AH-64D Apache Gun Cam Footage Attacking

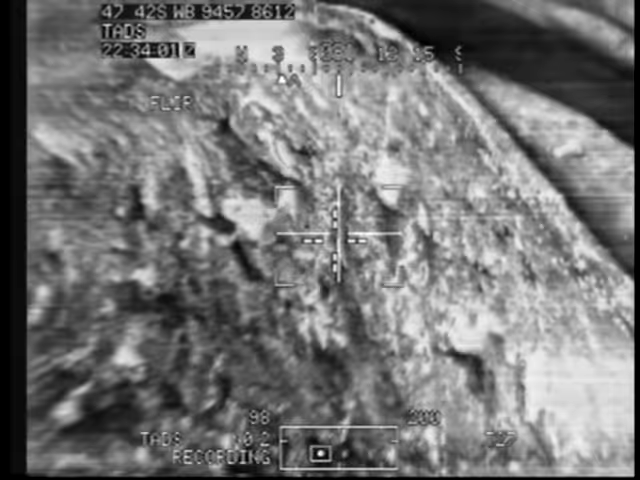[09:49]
And Capone 2-0 has direct hits on both locations. Good job, dude. Altitude low. Altitude low.